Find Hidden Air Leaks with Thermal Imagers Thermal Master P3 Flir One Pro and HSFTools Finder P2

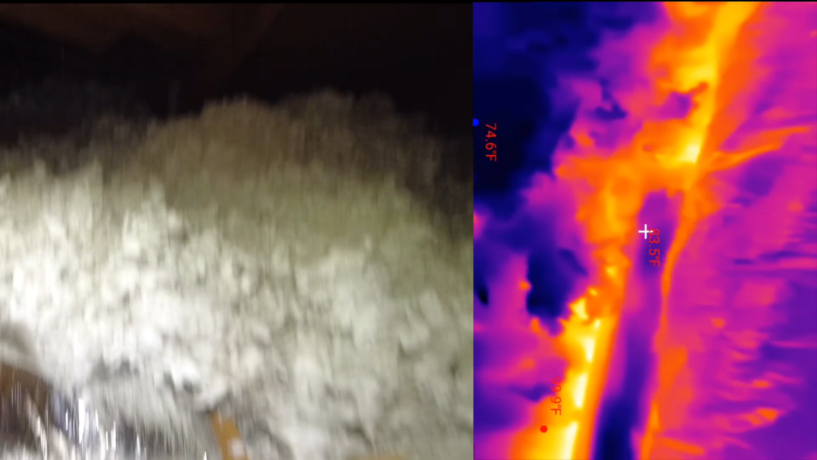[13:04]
there's no leakage it's just kind of you can see there's more than likely where
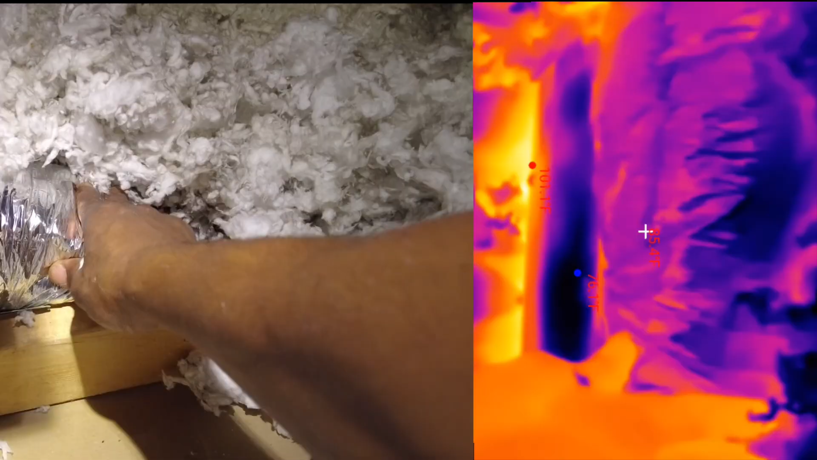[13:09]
maybe the boot's not sealed around properly i can see airflow though look see that insulation moving
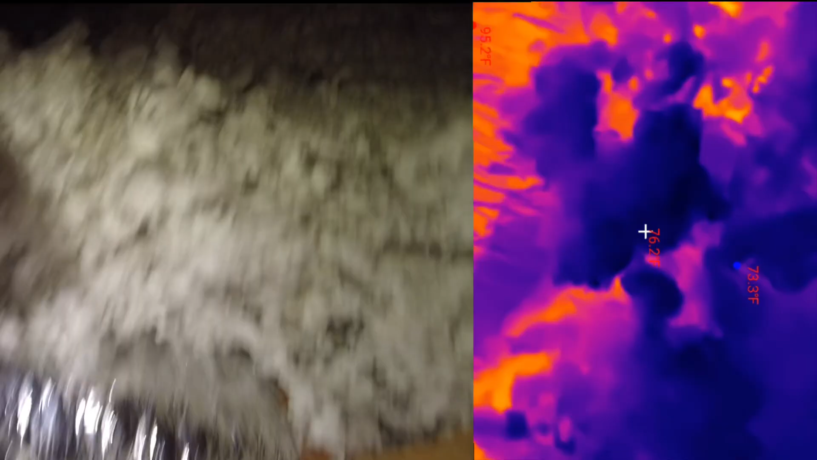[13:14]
On screen: spot 76.2°F
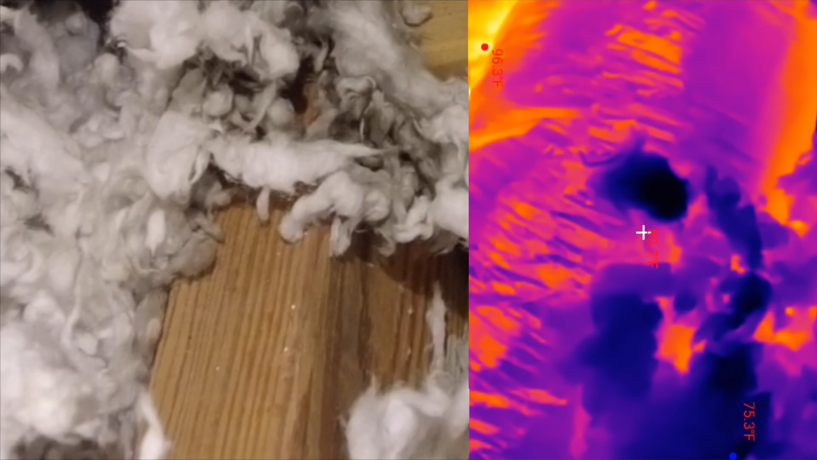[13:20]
there's definitely there's definitely some sort of airflow oh yeah i can feel it too
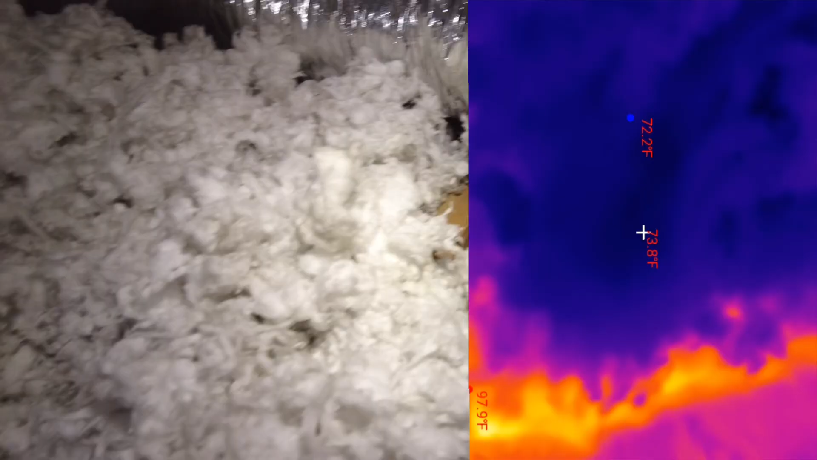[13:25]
On screen: spot 73.8°F
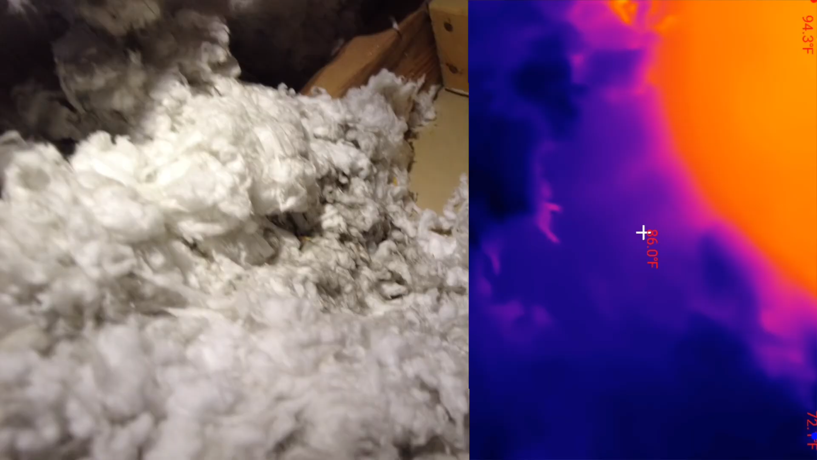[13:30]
On screen: scale top 94.3°F
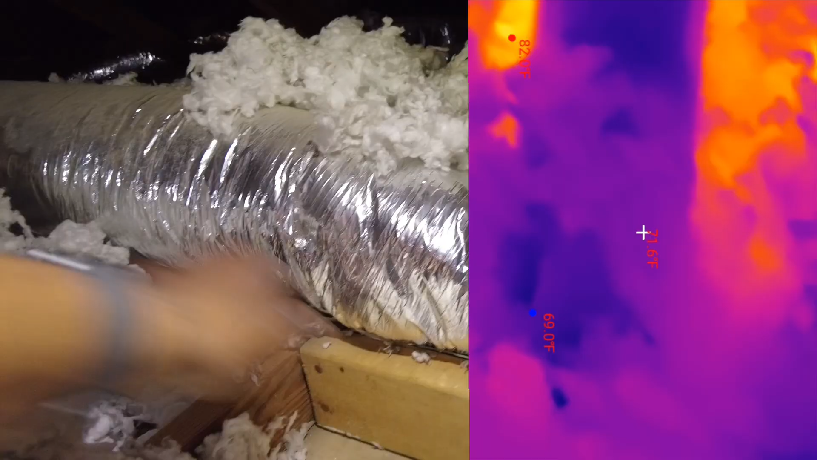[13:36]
On screen: spot 71.6°F
well either way it's uh uh it's more of a boot issue at that point
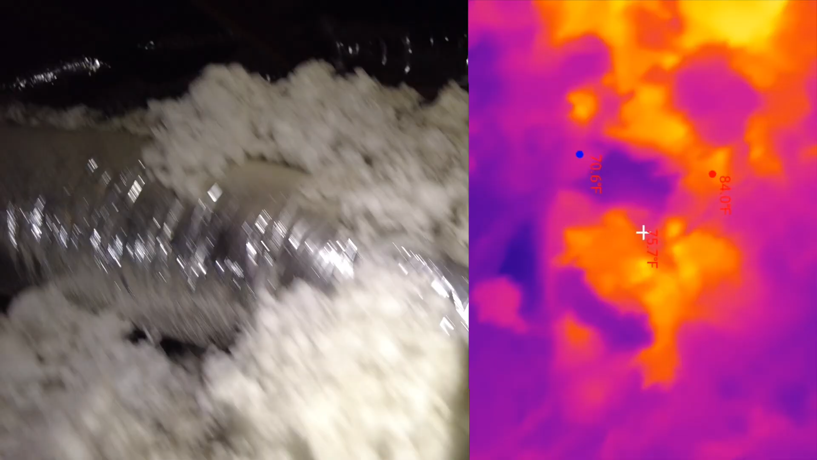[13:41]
On screen: spot 75.7°F, max 84.0°F
it's probably not going to be anything big enough to have to address
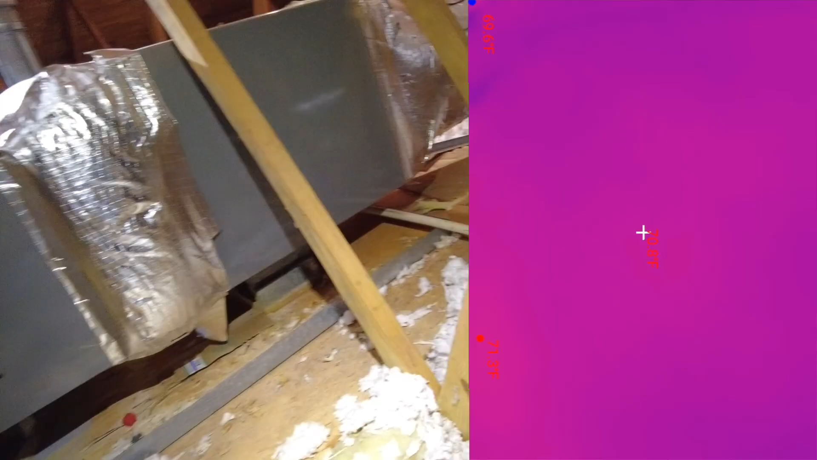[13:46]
but you can see
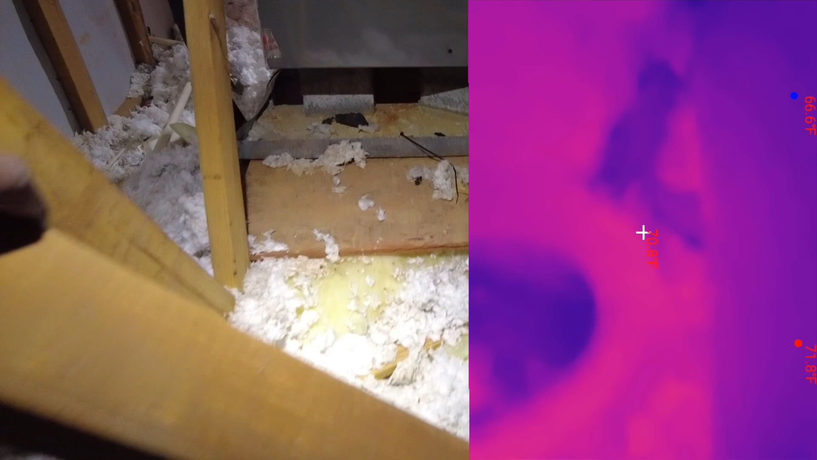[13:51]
it does work
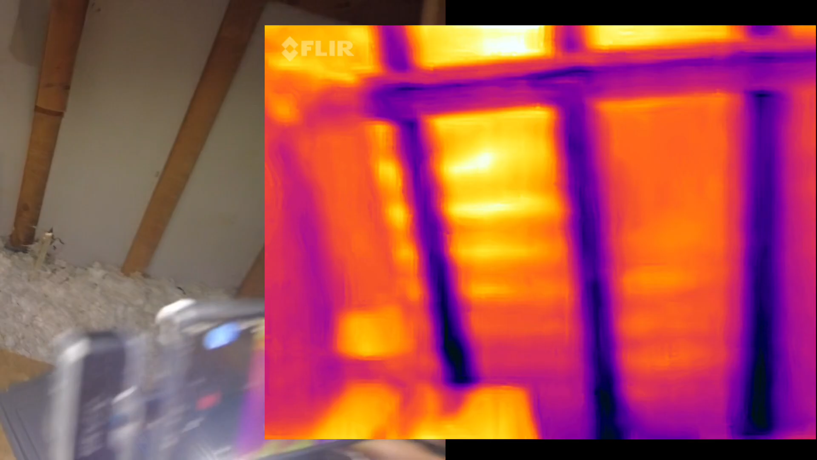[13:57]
so yeah as you can see with the flare
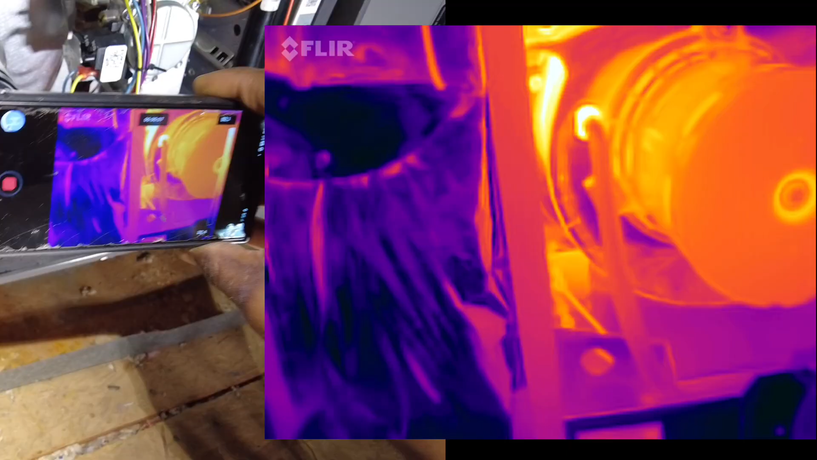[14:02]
um it's not capturing the spinning of the shaft like the thermomaster
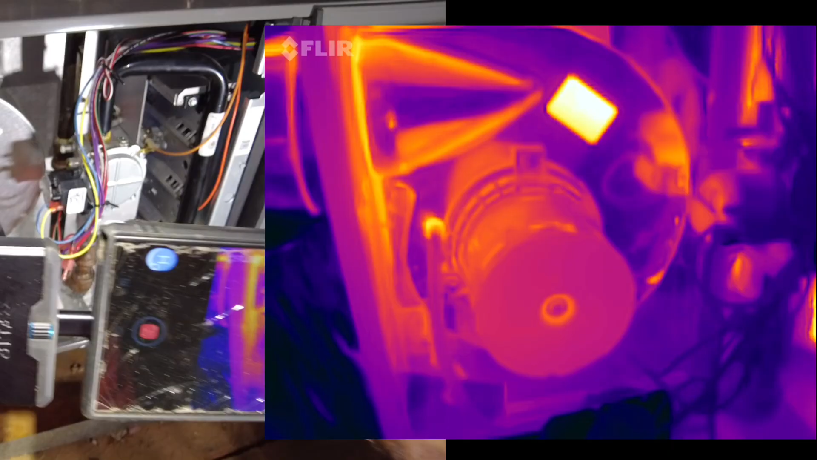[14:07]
okay it looks really good with high temperature um because the thermal sensitivity is not as good on here but there has to be a pretty
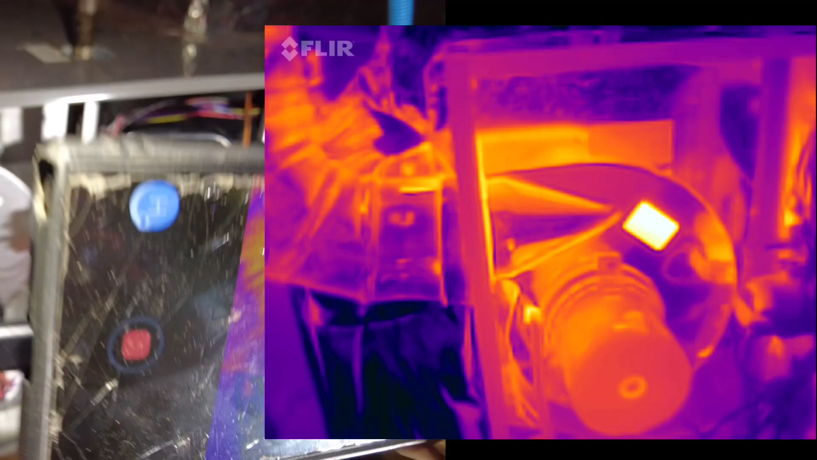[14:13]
pretty large temperature gradient in order for it to look
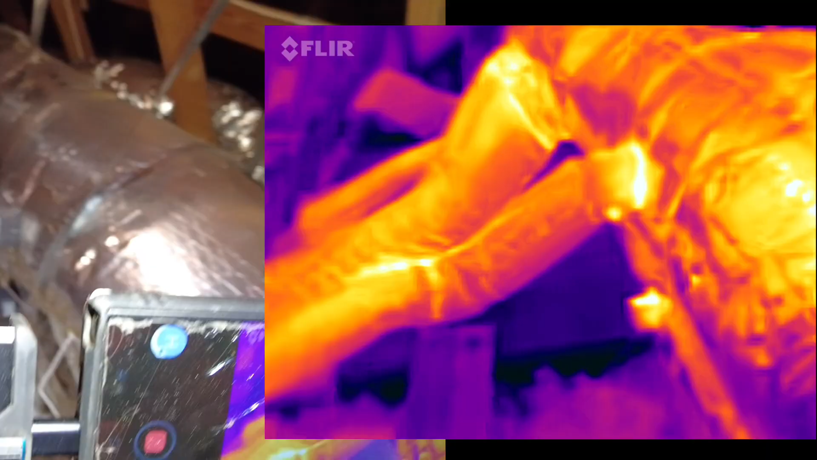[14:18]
this good otherwise it's kind of garbage see the roof there looks good i mean
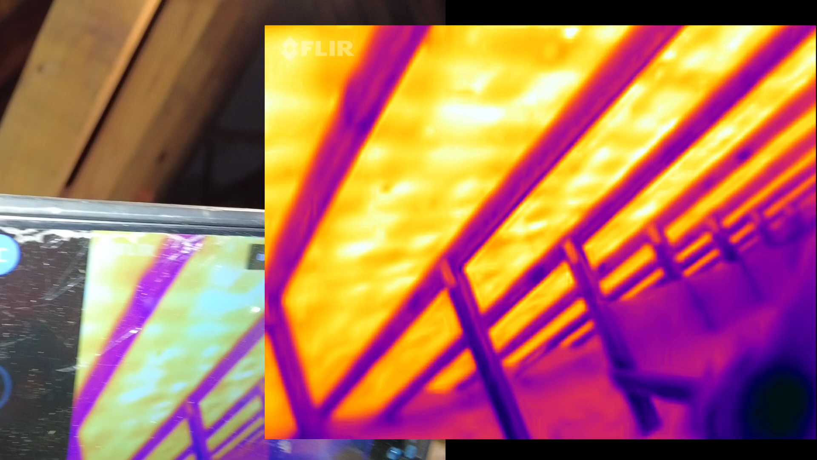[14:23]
it's pretty respectable
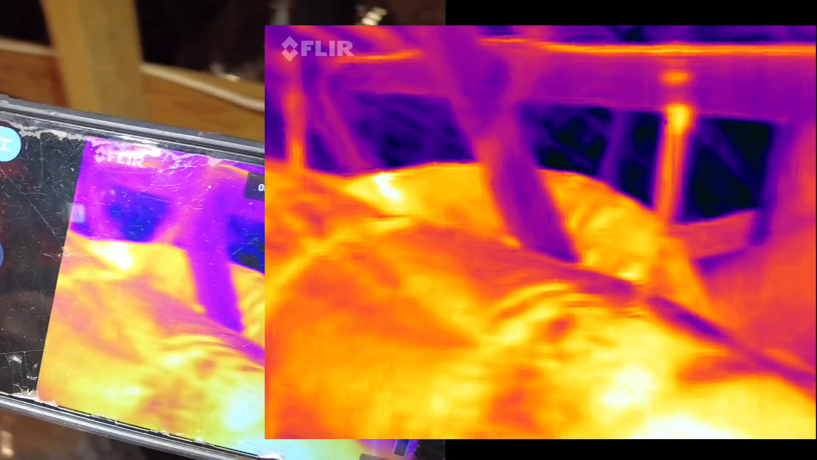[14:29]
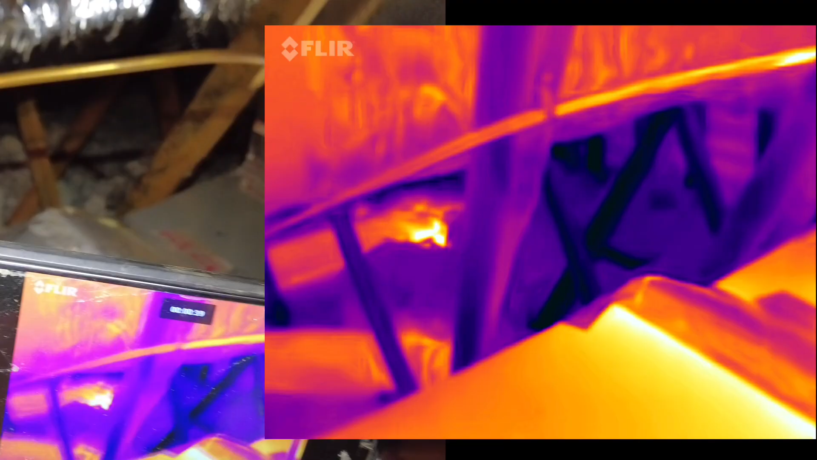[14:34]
as you can see it did capture that hot spot in the back corner there so
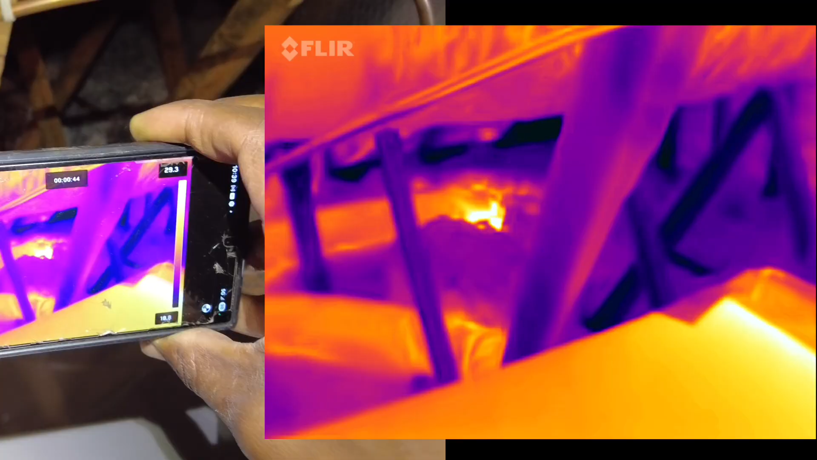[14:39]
it is fine it found a duck leak that's exactly what a duck leak would look like it's just that's at the boot itself it's leaking
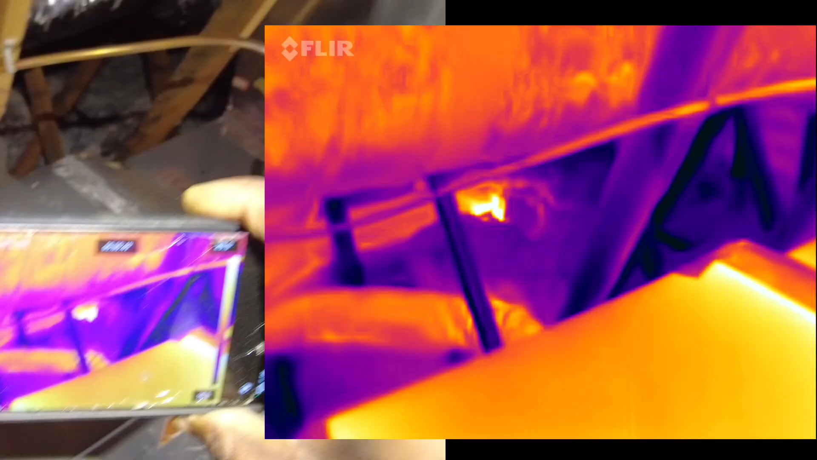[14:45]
around the actual perimeter of the boot so that counts
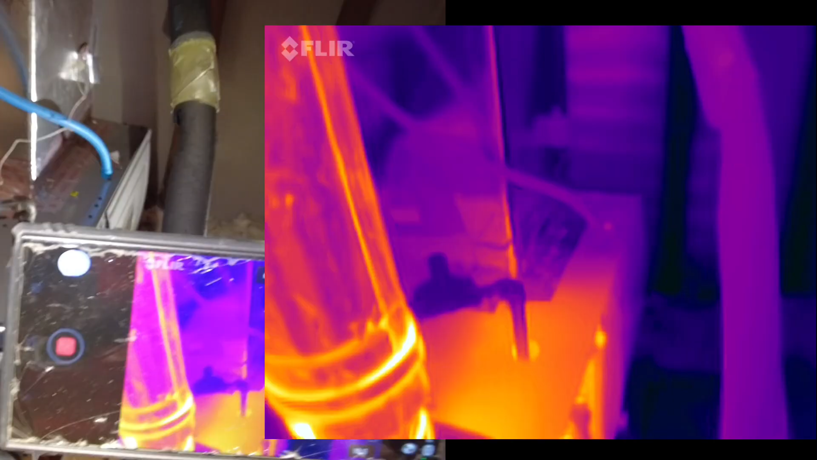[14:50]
the temperature here of the flue pipe